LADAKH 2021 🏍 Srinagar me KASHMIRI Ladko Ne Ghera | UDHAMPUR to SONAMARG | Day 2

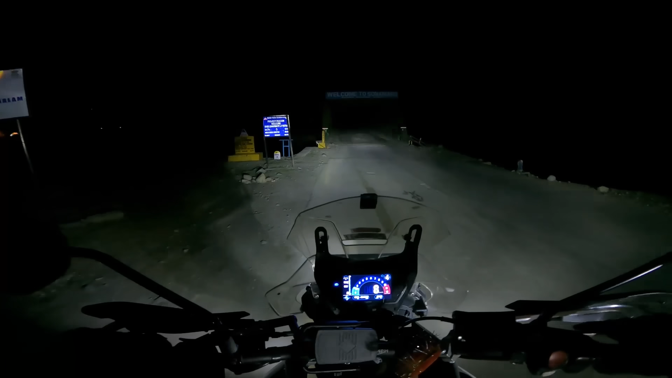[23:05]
लो भाई पहुँच गए सोनमर्ग, वेलकम टू सोनामर्ग।
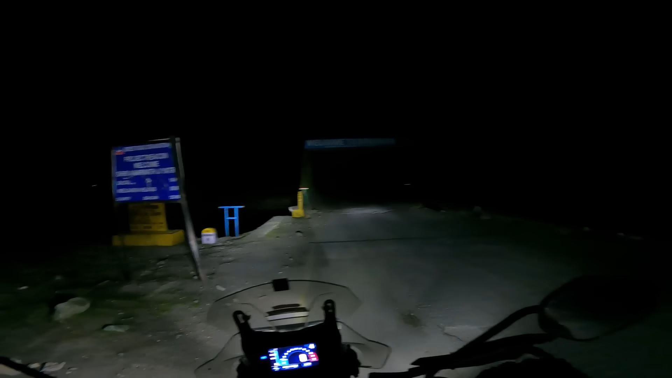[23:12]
ओए अंधेरे में नज़र नहीं आ रहा, वेलकम टू सोनामर्ग तो लिखा हुआ है। तो 4 किलोमीटर बचा है हमारा जो होटल है यहाँ से, ये तो नहीं है।
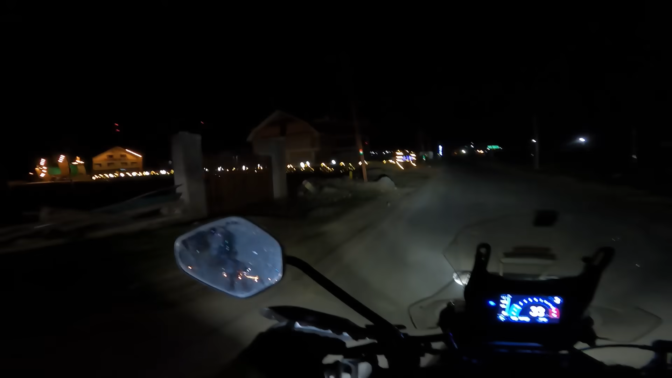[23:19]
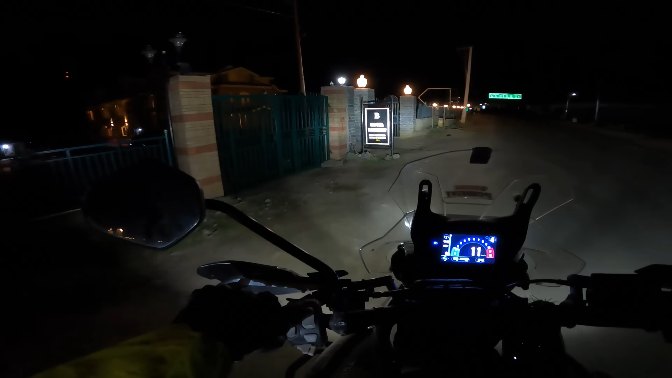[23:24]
लीजिए पहुँच गए हम होटल बर्ज़मान, और हमारी जो ब्रेकें हैं वो चू चू चू चू कर रही हैं।
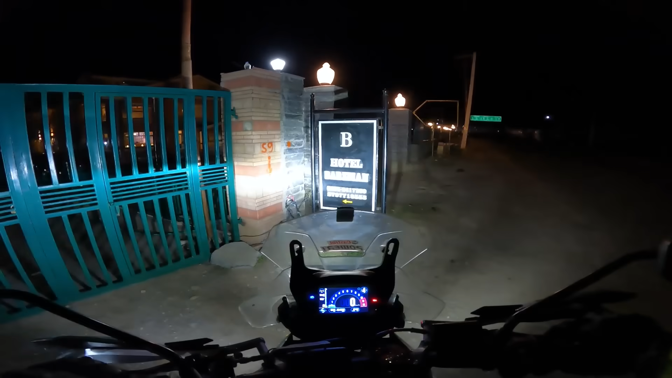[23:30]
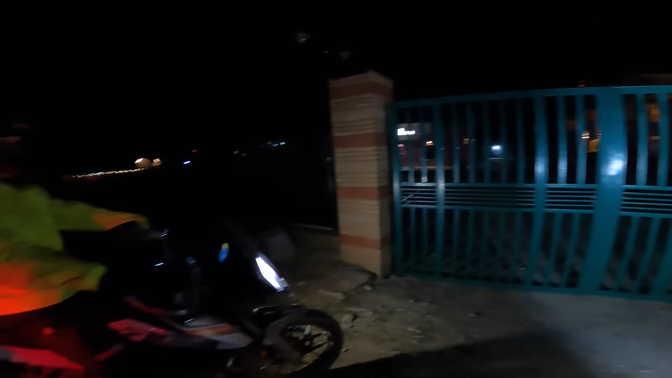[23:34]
11:20 ना कोई नहीं, हमने इजी वे चुना ना, धीरे धीरे आए।
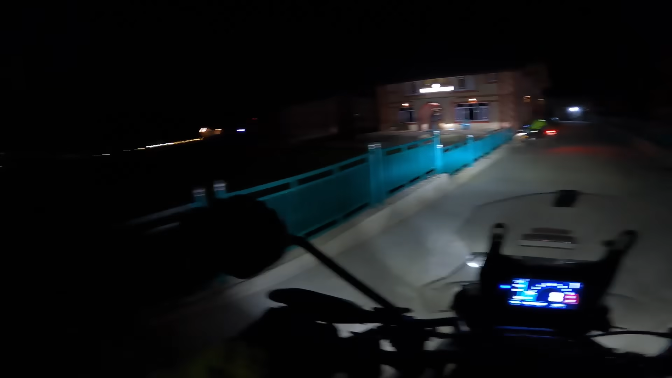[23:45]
ये आ गया अपना फेवरेट होटल, होटल बर्ज़मान।